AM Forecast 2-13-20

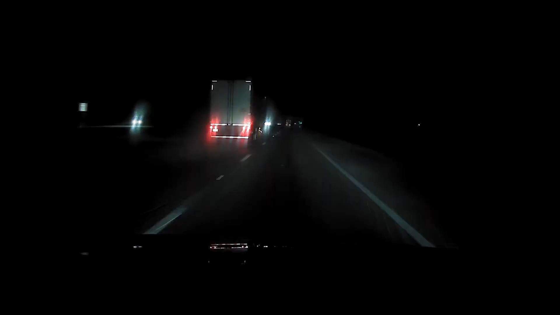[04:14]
right now as you can see here as we are driving still the roads are moving along just fine however there is some slush that is starting to build on the side of the roads and it's coming down pretty good as you can see here it's mixing in from time to time with some snow flurries so far we haven't encountered really any real slick spots but again those bridges and overpasses are definitely places that you need to watch out for those icy spots we did see a salt truck that just went by on the eastbound lanes of I-70 so we're going to continue to monitor this as